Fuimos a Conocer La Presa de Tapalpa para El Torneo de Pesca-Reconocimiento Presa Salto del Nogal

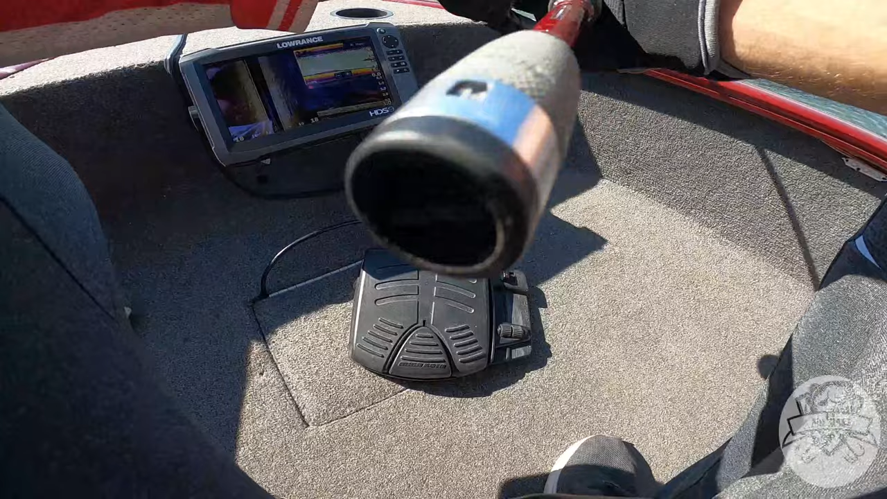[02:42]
¿Qué es lo que? Miren, aquí podemos ver un animal muy bueno, muy muy bueno. Este animal de aquí está muy bueno. Y acaba de pasar exactamente por abajo de nosotros.
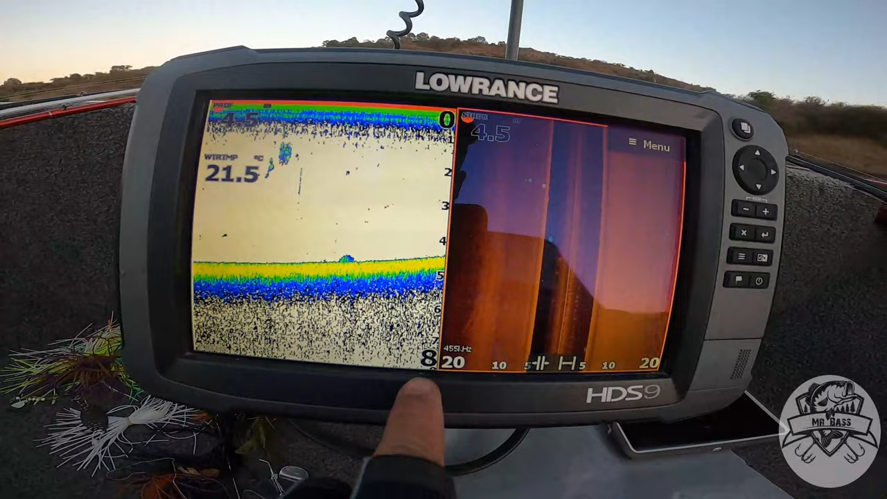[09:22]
On screen: water 21.5°C
pero la verdad aquí no hemos hallado nada. Como pueden ver, estoy grabando todo lo de la presa. Ahorita les voy a explicar cómo subirlo al CIMAP. Primeramente les voy a explicar cómo grabar.
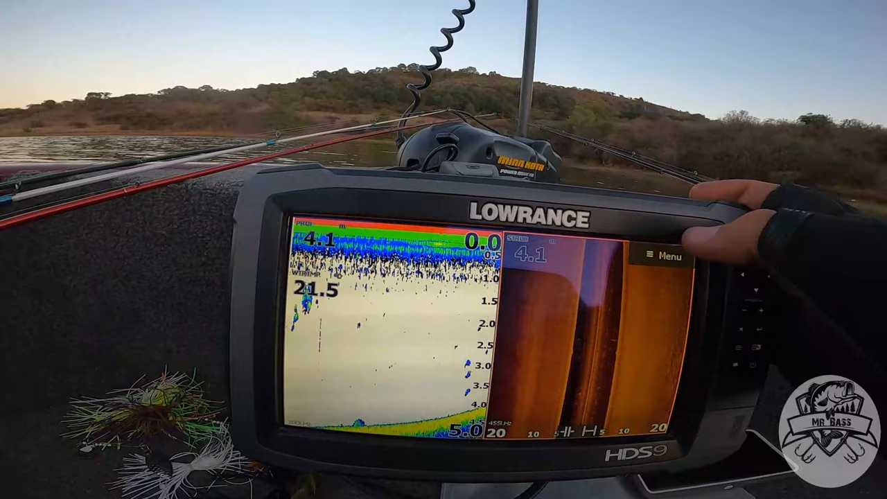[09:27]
Pues bueno, le damos a menú, después nos vamos a avanzado y le vamos a poner registro sonda.
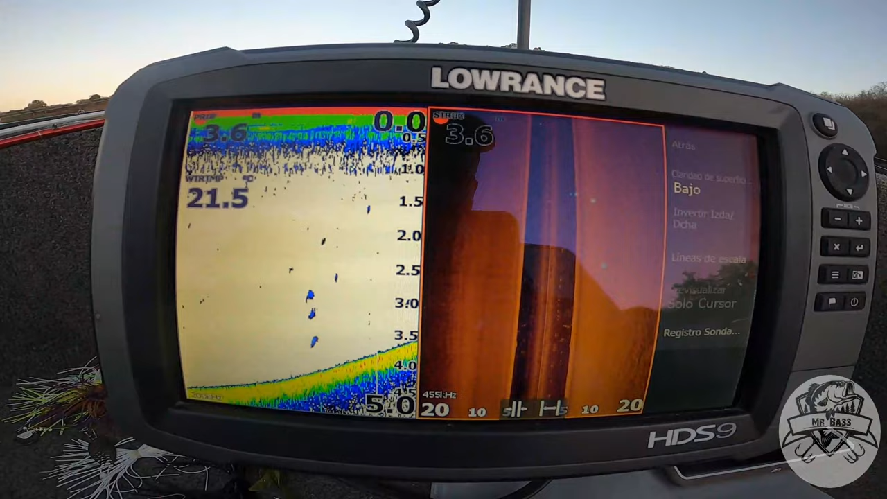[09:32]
Como yo estoy grabando, me aparece la opción de parar.
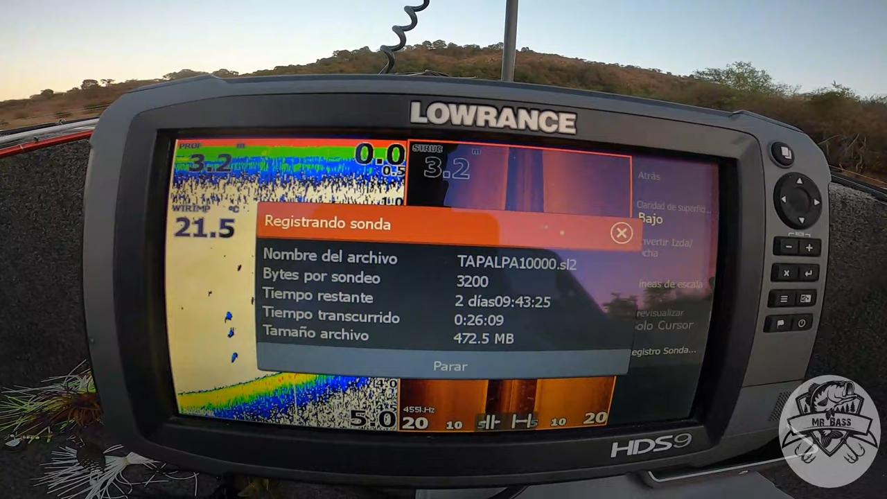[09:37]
Hice un video en el cual les explico cómo configurarlo. Dale aquí a la izquierda, pa. A la izquierda.
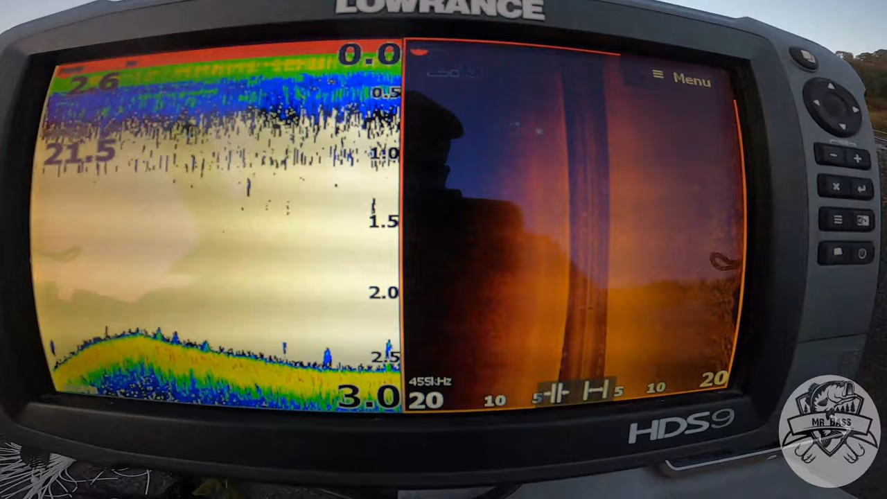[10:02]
Ahorita estamos buscando alguna estructura debajo del agua, pero la verdad no hemos encontrado absolutamente nada hasta el momento.